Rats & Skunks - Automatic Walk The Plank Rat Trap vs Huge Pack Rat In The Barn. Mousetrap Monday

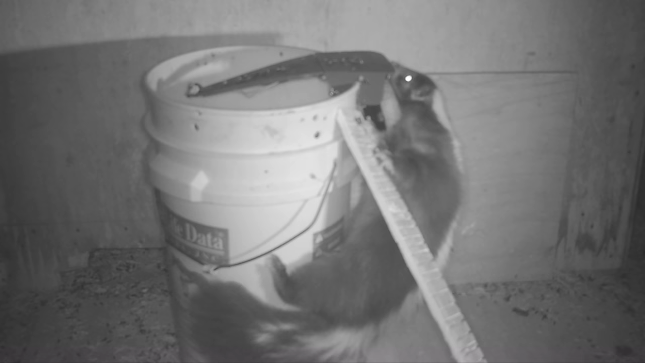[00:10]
They'll just walk out on the end, hit the sensor, and drop in the bucket.
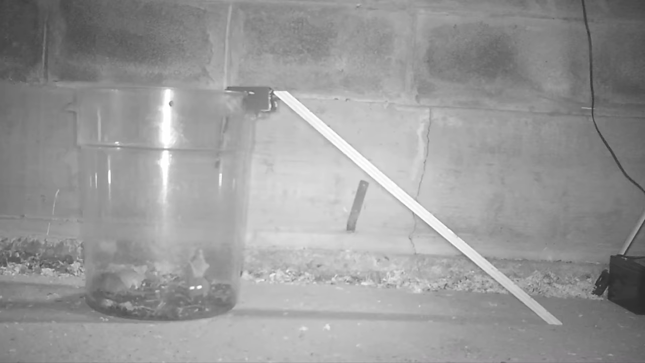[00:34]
The mice go out on the plank and drop in the bucket. One after another, all night long, we catch mice. And after seeing that video, enough YouTube viewers reached out to the inventor and requested that he build a larger version for rats.